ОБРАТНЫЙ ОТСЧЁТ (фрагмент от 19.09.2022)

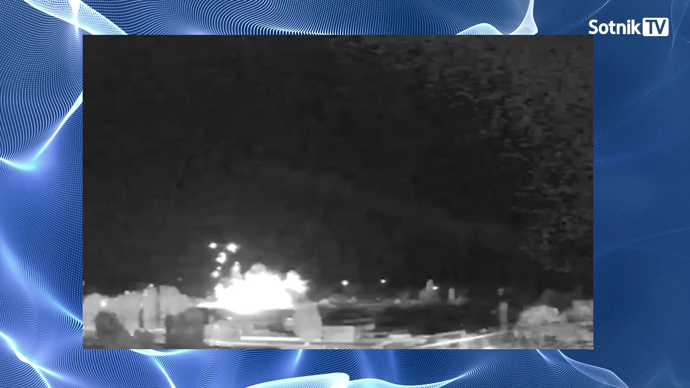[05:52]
Ракета упала в 300 метрах от ядерных реакторов, образовав воронку диаметром 2 метра и глубиной около 4 метров.